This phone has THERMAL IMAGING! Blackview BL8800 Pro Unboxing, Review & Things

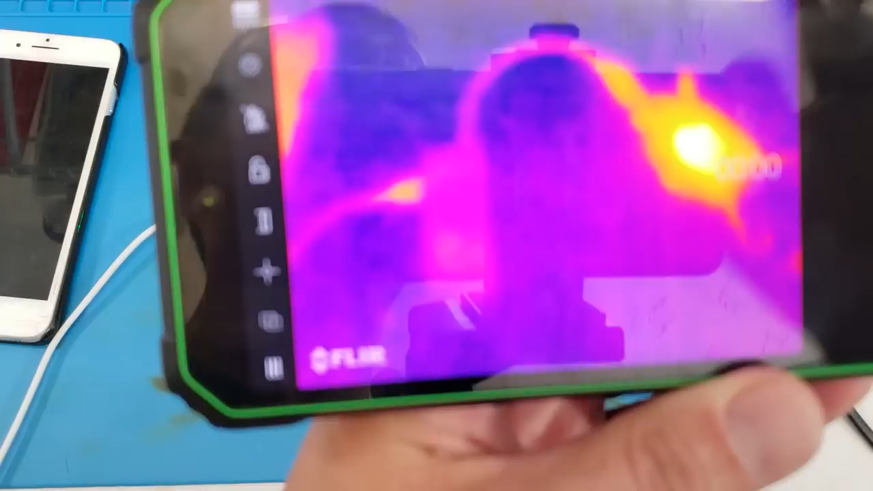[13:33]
oh look, you can actually see right there where the resistance is, where it's getting a bad connection.
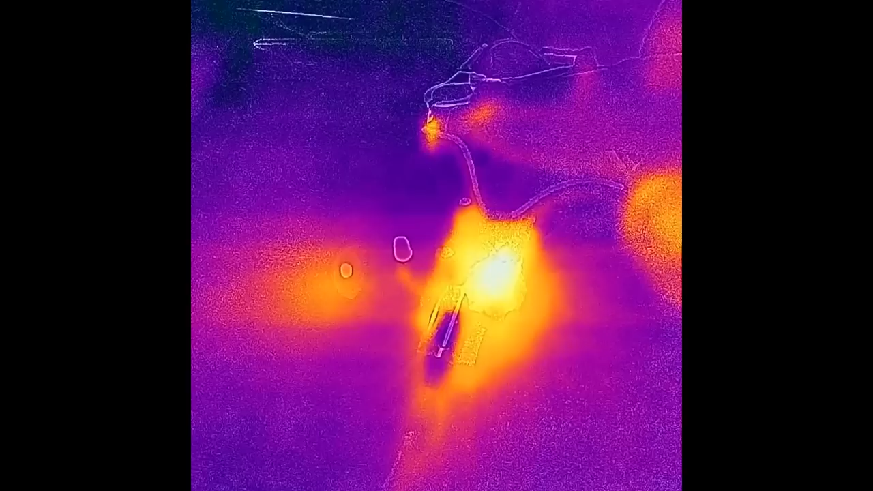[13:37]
Right off the bat,
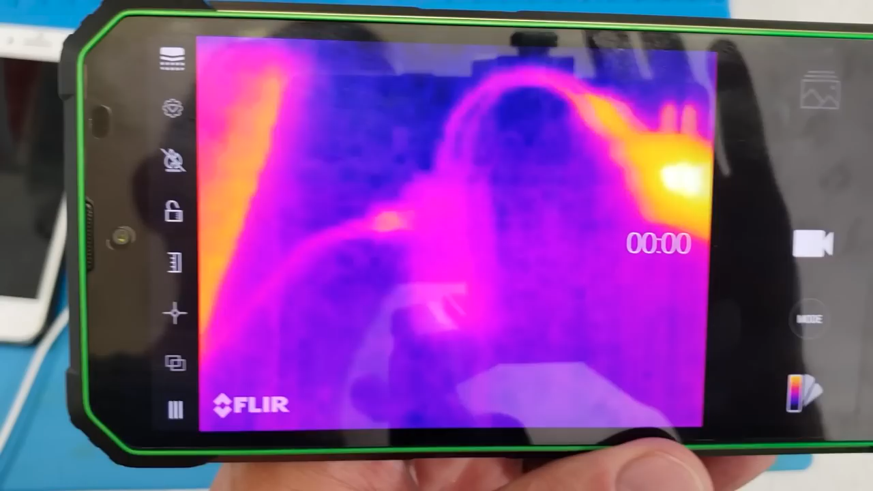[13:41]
the thermal camera can really just be kind of bleh and not really offer you a whole lot,
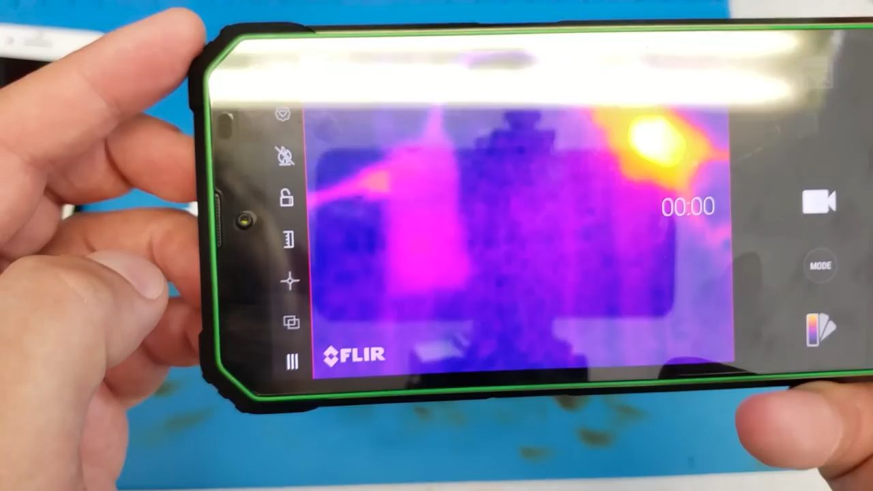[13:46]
but if you spend just a tiny bit of time and do some adjusting on here,
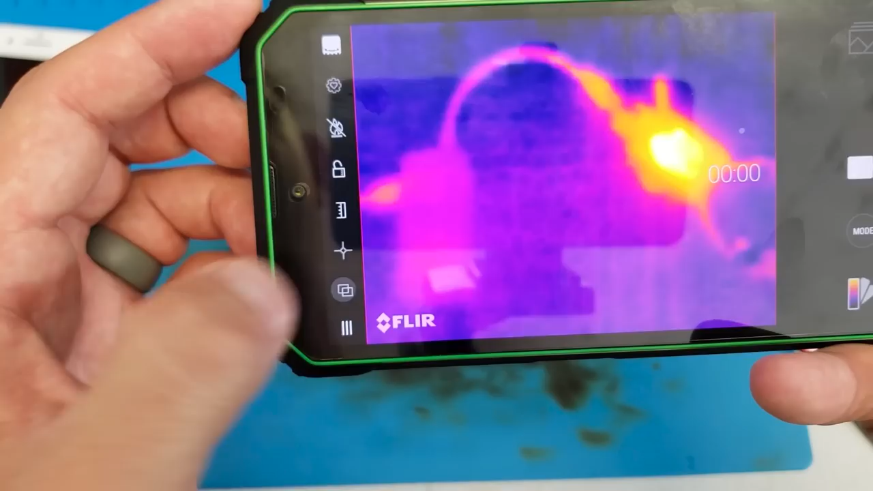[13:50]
I do like to use the MSX setting that sort of helps us see where the,
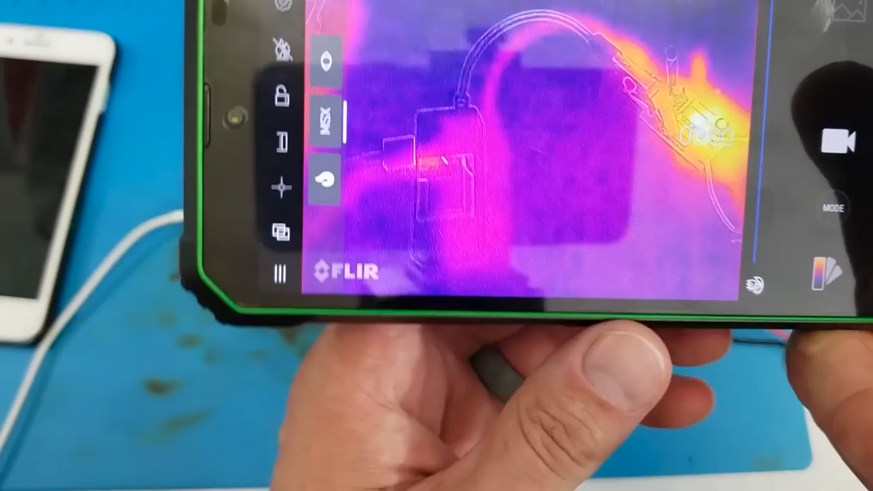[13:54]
you know, the blobs of stuff belong, and we can sort of adjust that together to where it matches. Oh, now that thing is really, really stinking hot.
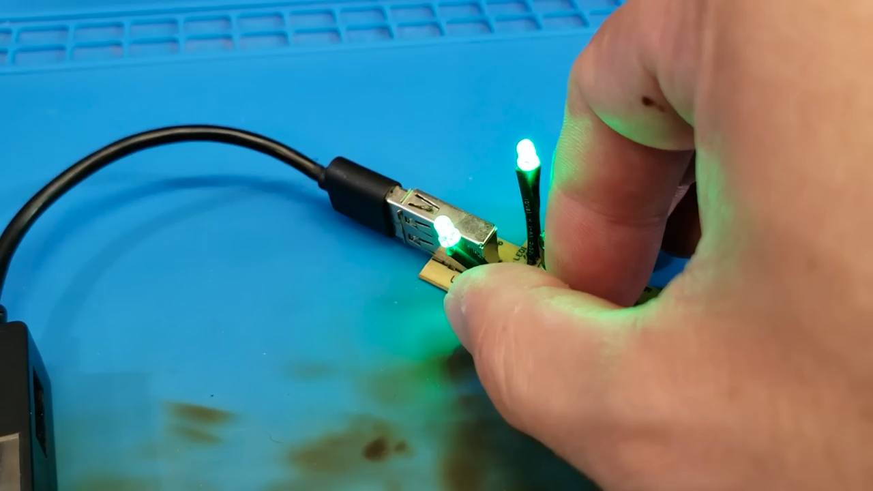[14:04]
So let's see what the Seek Compact Pro says about this, shall we?
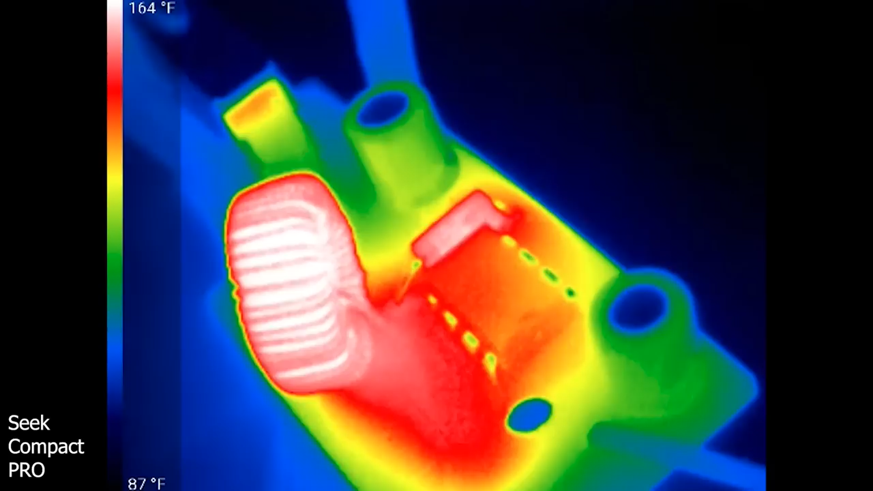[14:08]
On screen: scale top 164°F, scale bottom 87°F
Now, double the resolution makes quite a bit of difference.
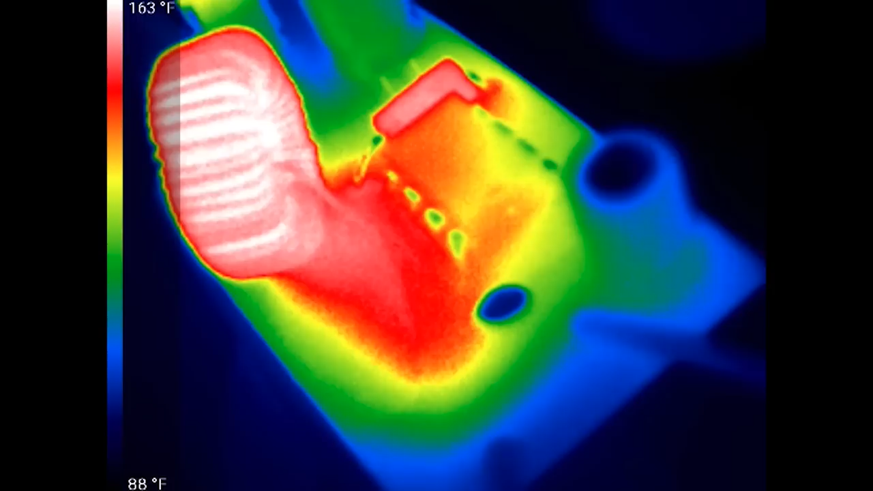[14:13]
On screen: scale top 163°F, scale bottom 88°F
You can actually see the little chip, you can see the coil. Now whenever I say hot, look at my 98.6 degree finger.
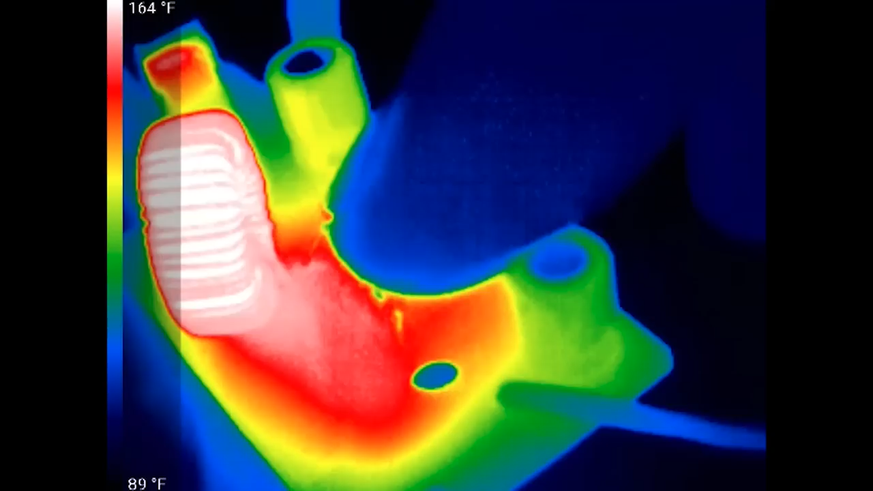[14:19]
On screen: scale top 164°F, scale bottom 89°F
It actually looks cold on this image.
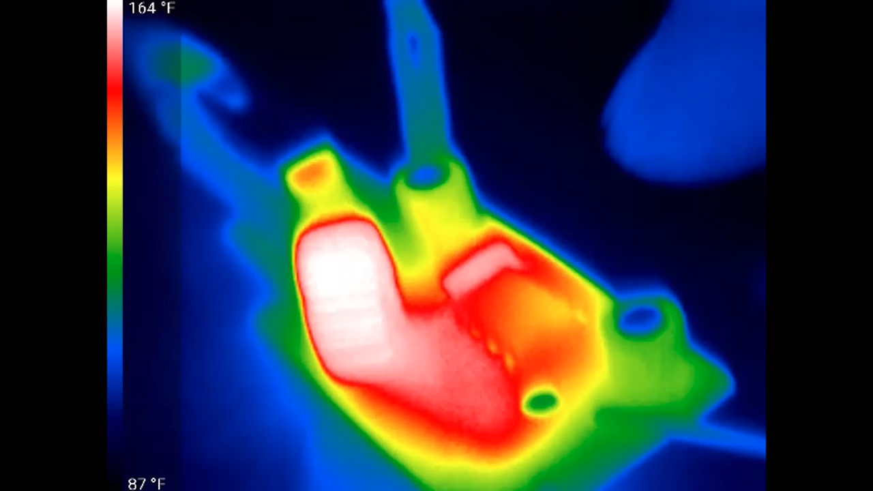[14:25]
On screen: scale top 164°F, scale bottom 87°F
So, I mean, this chip is like, it's hot. Like, it's uncomfortably hot on the tip of my finger.
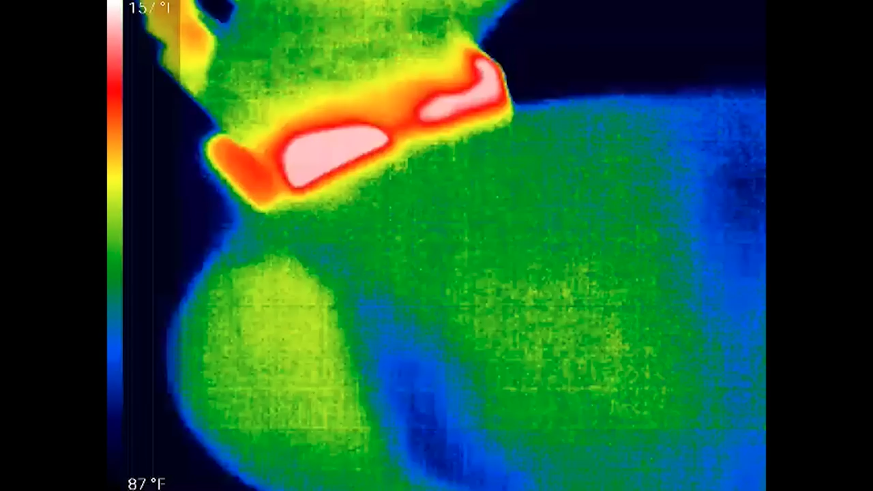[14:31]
On screen: scale bottom 87°F
And the same is true for this, ow, for this coil.
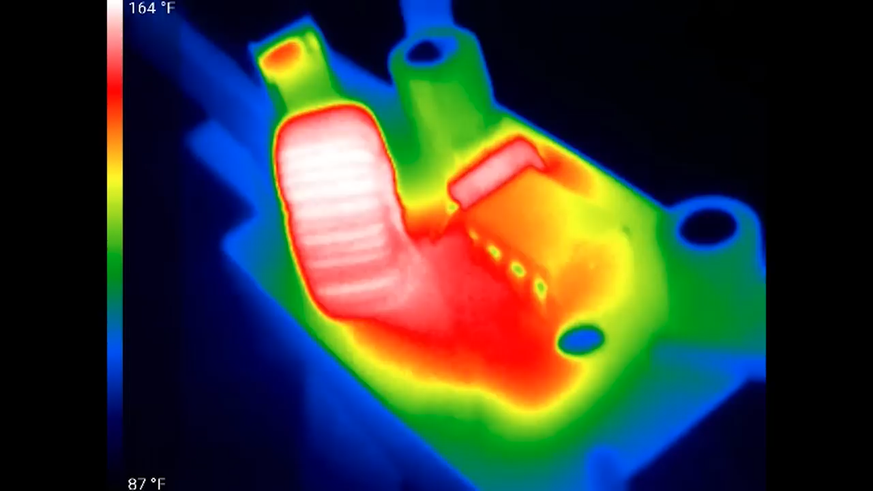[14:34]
On screen: scale top 164°F, scale bottom 87°F
It's actually a little bit more than uncomfortably hot. So in all honesty, I think if you put the, you know, the 2-amp load on this thing that it's actually rated for, something here is not going to be really happy.
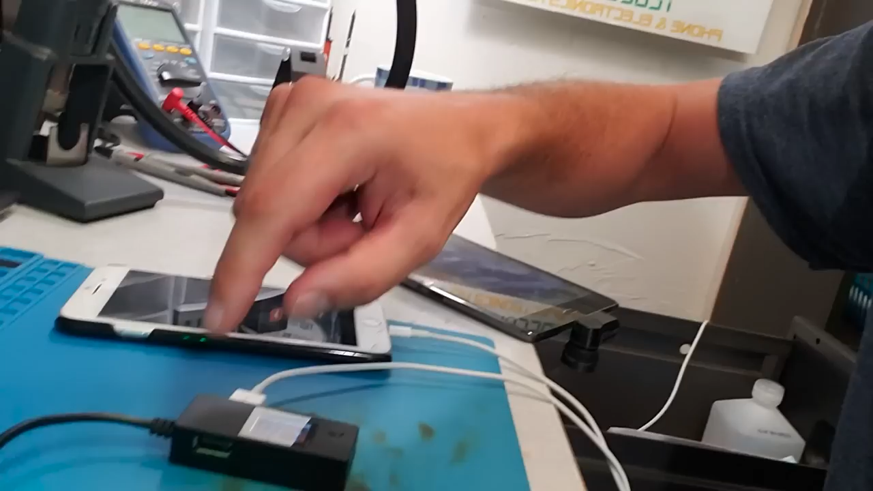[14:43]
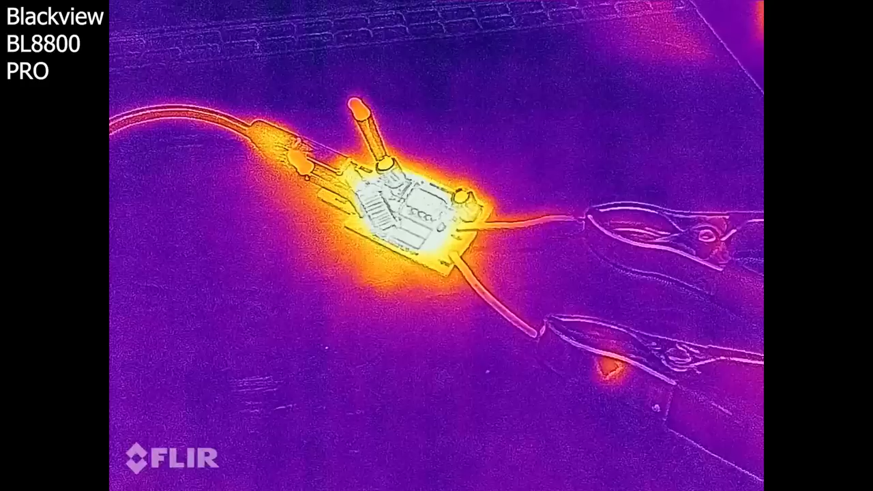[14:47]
So having a look at this again, using the BL-8800 Pro,
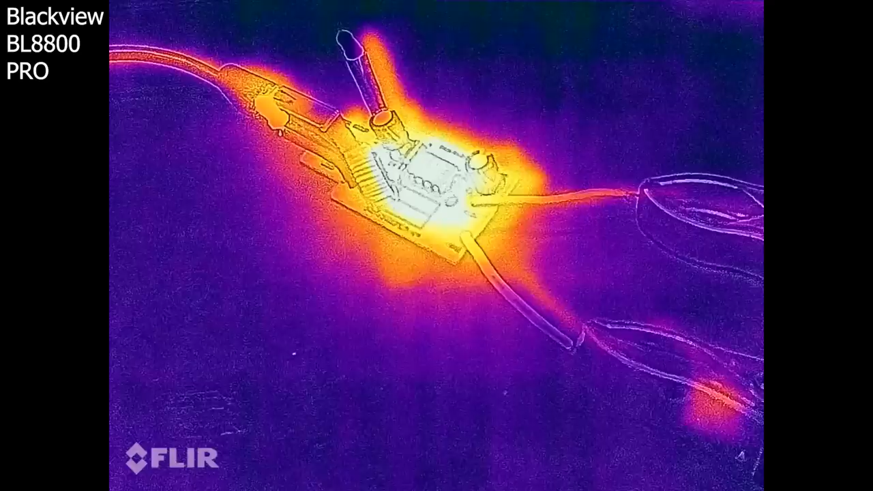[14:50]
we can get the visible image pretty stinking well here.
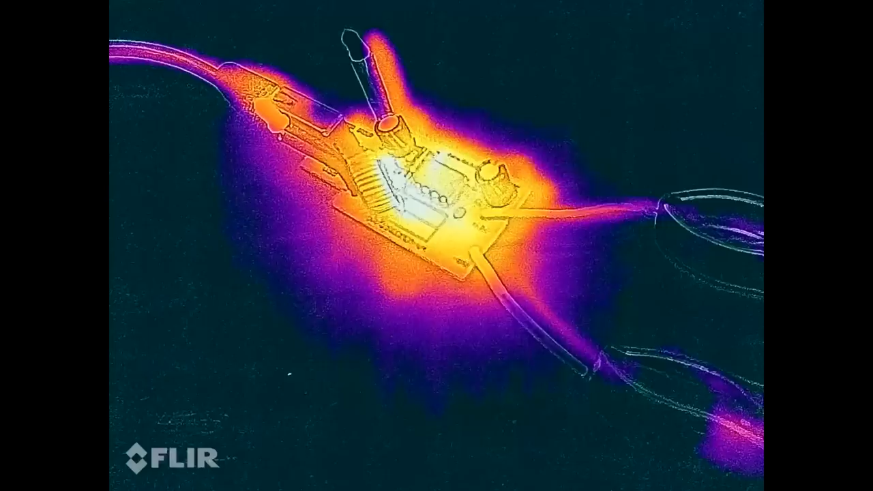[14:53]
But if we switch over to just thermal, here's where we're at on the thermal imaging.
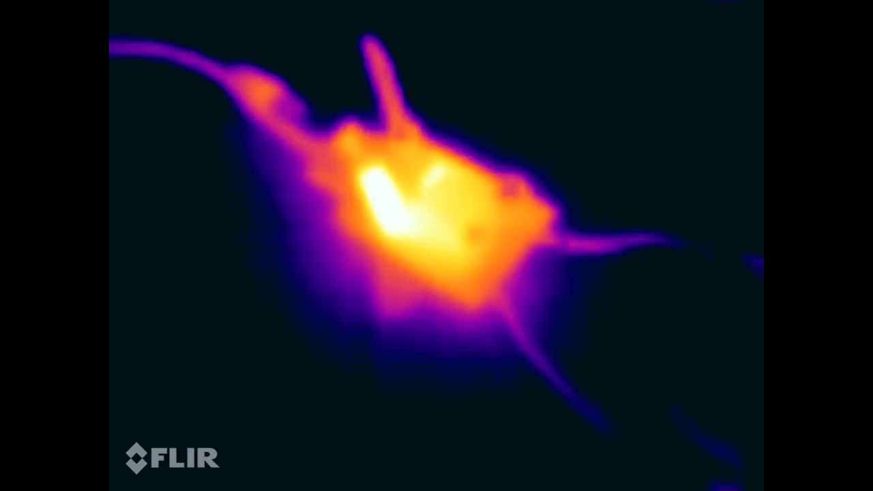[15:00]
So if I get it down from the side here and adjust on the bar a little bit and really tune on it,
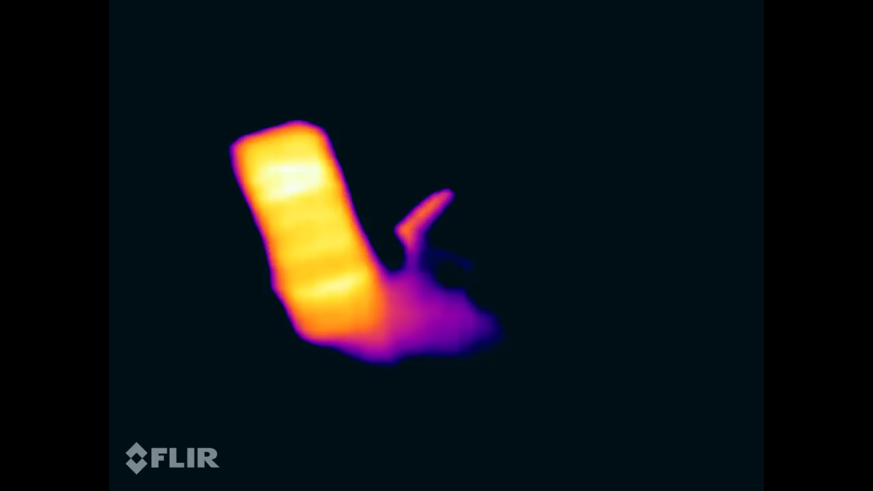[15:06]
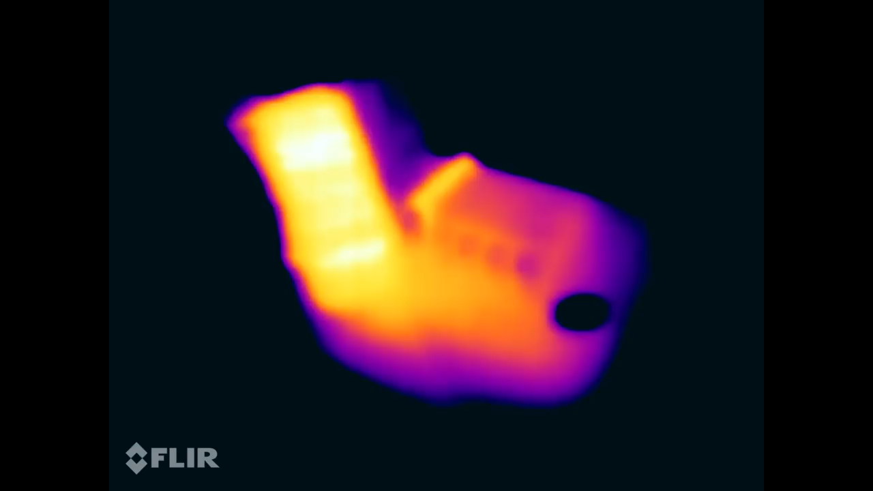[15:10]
I can get a pretty decent image as to where the heat is on this board. So I think that pretty well does it for the thermal camera.